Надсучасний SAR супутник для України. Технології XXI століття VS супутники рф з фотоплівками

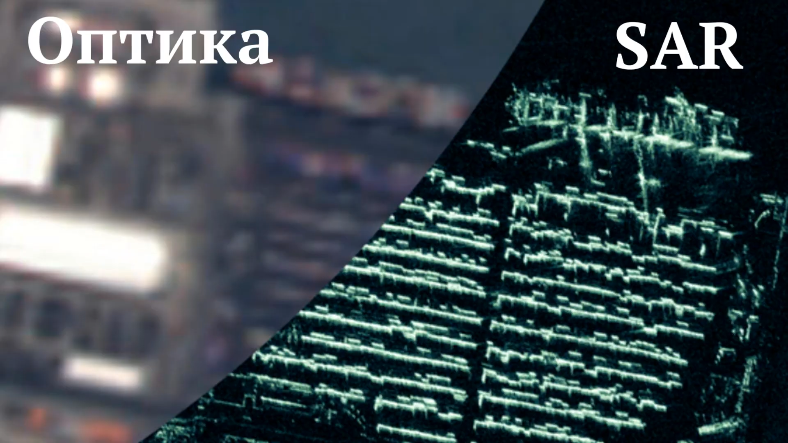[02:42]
І потрібні дуже гарні спеціалісти, які б зробили аналіз, ну і розказали, що це там насправді. Я маю сказати, що це дуже така прогресивна технологія. За допомогою цієї технології можна порахувати вночі під хмарами і під дощем кількість касок на солдатах, що в лісі якомусь там ховається. Кількість касок і порахувати всіх до одного солдат можна. Отже, ми купили супутник. Які в нього параметри?